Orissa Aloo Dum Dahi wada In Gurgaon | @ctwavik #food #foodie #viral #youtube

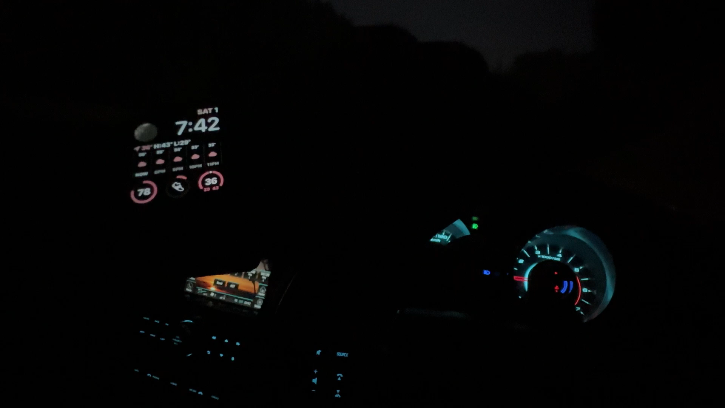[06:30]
तो भाई 34 डिग्री पे आ गया यार, 34-36 हो गया है। बहुत मेजर ड्रॉप हुआ है बारिश के बाद, इट्स अ गुड साइन। और अंधेरा भी हो गया यार, बस पहुंचने वाले हैं, चलो चलते हैं।
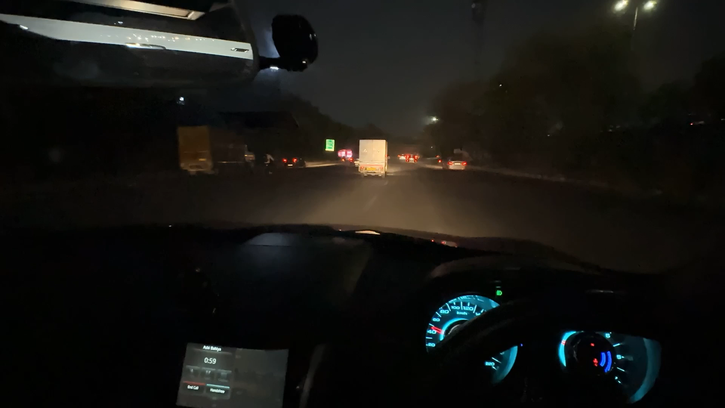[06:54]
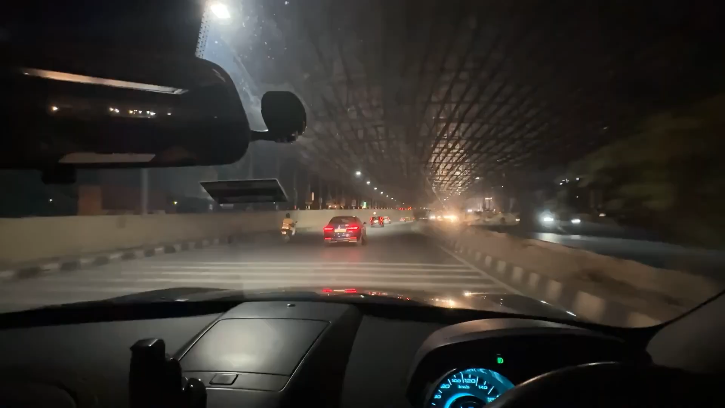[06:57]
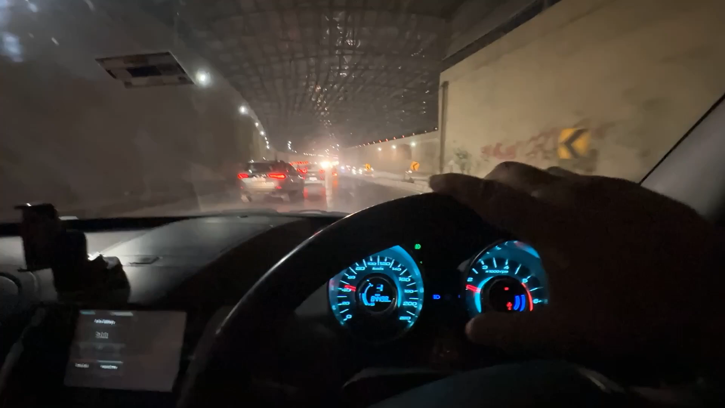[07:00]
आज की डेट में आप दिल्ली NCR में कहीं भी निकल जाओ, ट्रैफिक जाम में ना फंसो, नेक्स्ट टू इम्पॉसिबल, हो ही नहीं सकता ये।
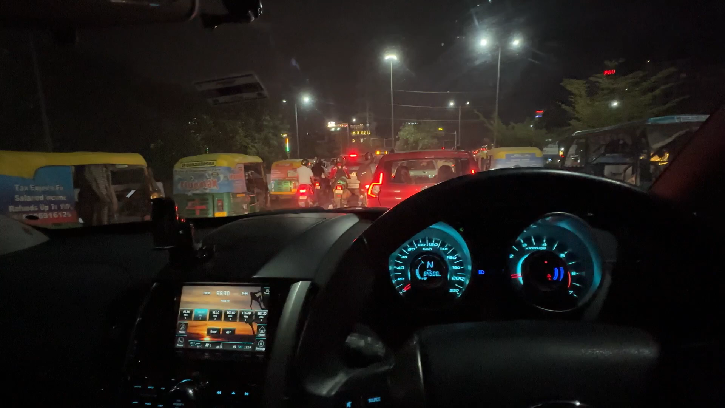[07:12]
ट्रैफिक का हाल देखा जाए तो बहुत ही बुरा है भाइयों, चाहे दिन हो चाहे रात हो,
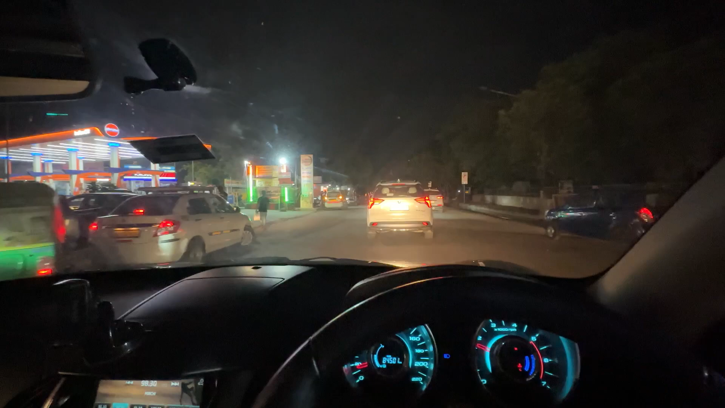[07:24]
ट्रैफिक की कोई कमी नहीं है हमारे हिंदुस्तान में। मौसम अच्छा हो गया ना यार।
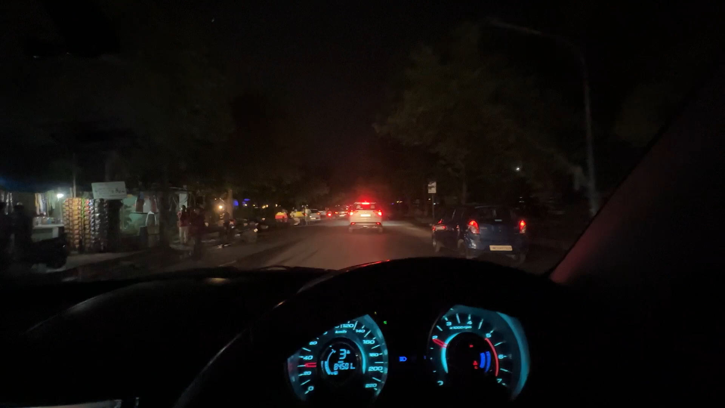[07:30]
हाँ सही, यस यस यस सही, यस। एक तो सैटरडे ऊपर से मौसम बढ़िया हो गया तो सब लोग अपनी अपनी गाड़ियाँ लेके बाहर आ गए।